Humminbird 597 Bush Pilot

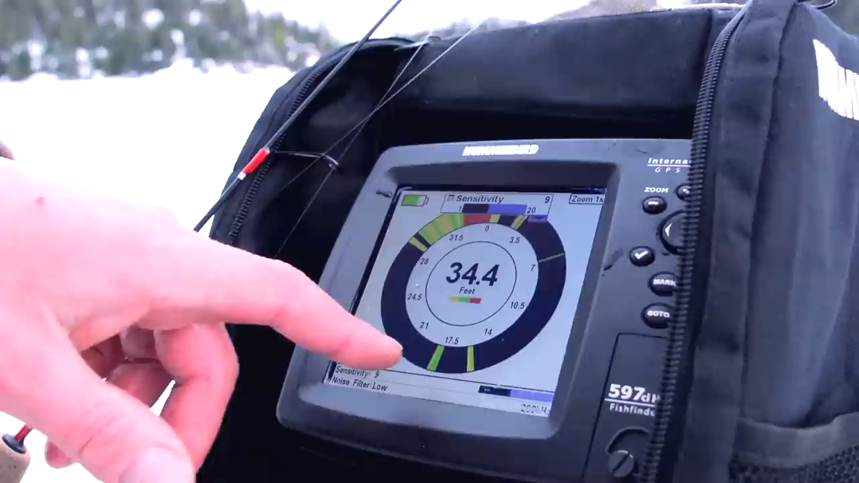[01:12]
On screen: depth 34.4 ft
Look, already got a couple of crappies coming up. Oh, this one's hot. He's going to eat it. Here he is, here he is.
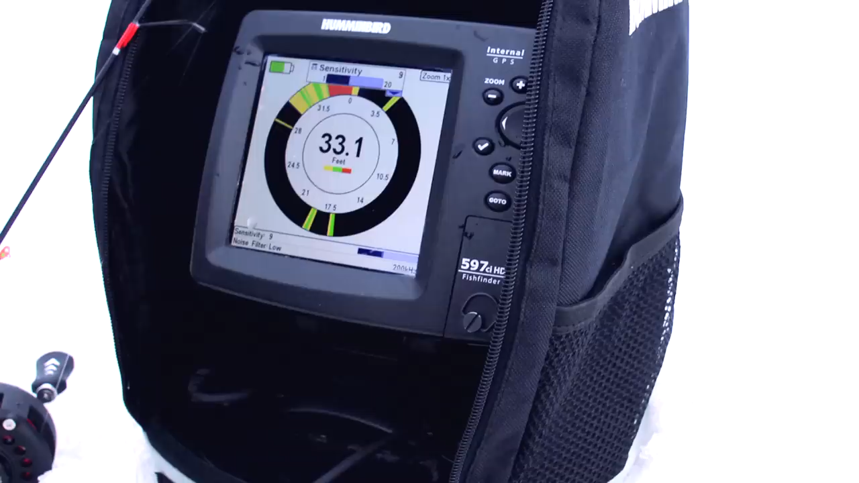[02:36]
On screen: depth 33.1 ft
Pretty soon he's going to turn, he's going to come up at this bait. These things are just feeding hard.